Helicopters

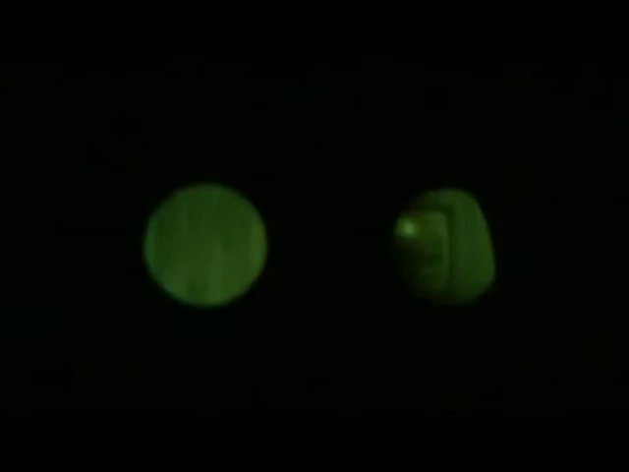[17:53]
You're going to look through the lenses at what the pilot can see, and ultimately you have infinity is what you're able to see. And this is looking through both lenses, but as you scan, you can scan along, you'll be able to see exactly what you see with any type of night vision.